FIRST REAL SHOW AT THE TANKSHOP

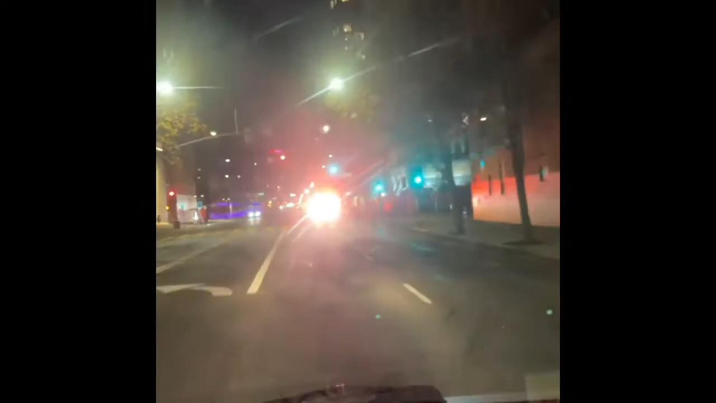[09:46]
Oh shit, we over here playing chicken. Nigga, we over here playing chicken with the motherfucking fire truck.